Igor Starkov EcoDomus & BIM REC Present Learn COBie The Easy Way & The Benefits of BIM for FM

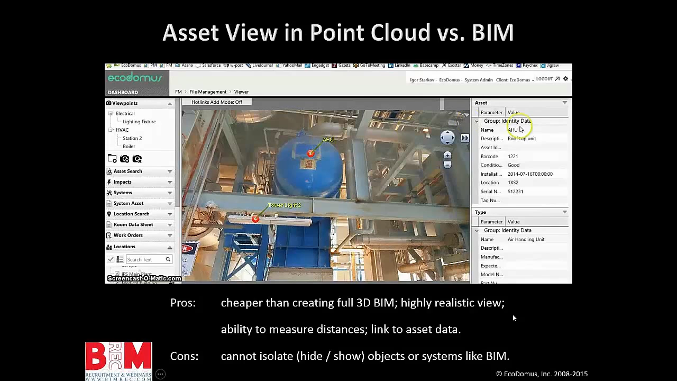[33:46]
Here's our EcoDomus interface, the same one you saw right now with the 3D parametric BIM. It also supports the point clouds.
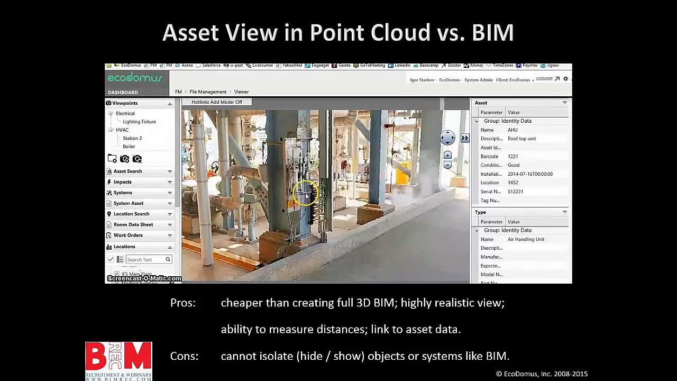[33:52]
So in this case, I can also use viewpoints the same way as you would use viewpoints in Navisworks, but for the point cloud here.
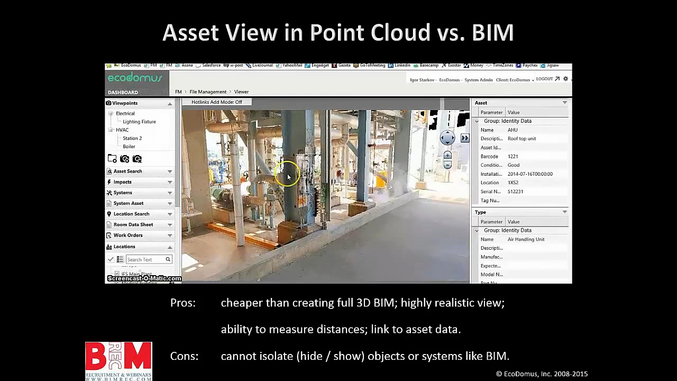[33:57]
And I can tag my assets within the point cloud. So here I have my tower light asset showing me information pulled in. So I can choose whether to look at the same object from my BIM in point cloud or in 3D parametric BIM. Pros is a bit cheaper because you can send the guy there, he scans the whole area in one day. It's highly realistic, so it has more information that would BIM show you.